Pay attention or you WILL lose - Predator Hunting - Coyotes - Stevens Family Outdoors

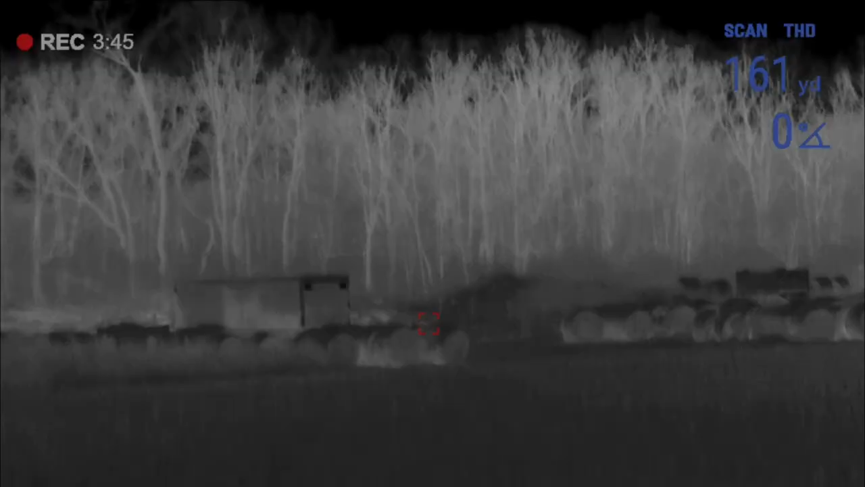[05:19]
Folks, I'm standing at the coyote, looking back at the hay bale I was standing behind. It was a 161-yard shot.
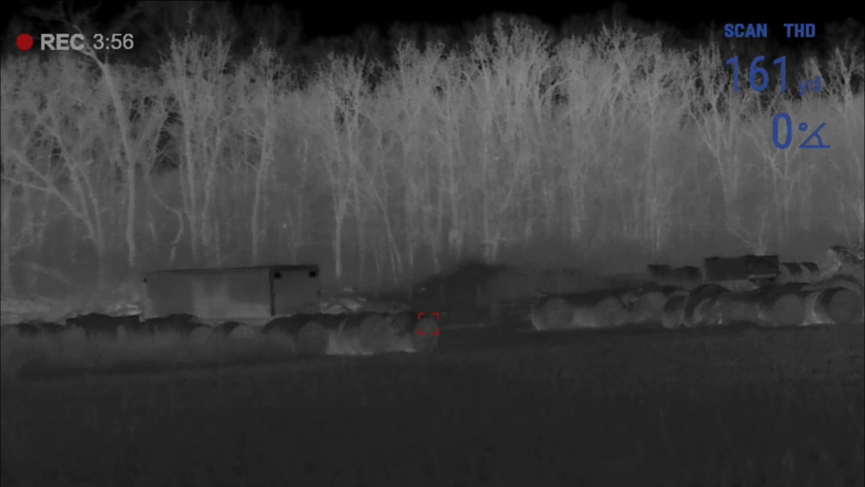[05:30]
What had happened, I missed the first one somehow a couple times,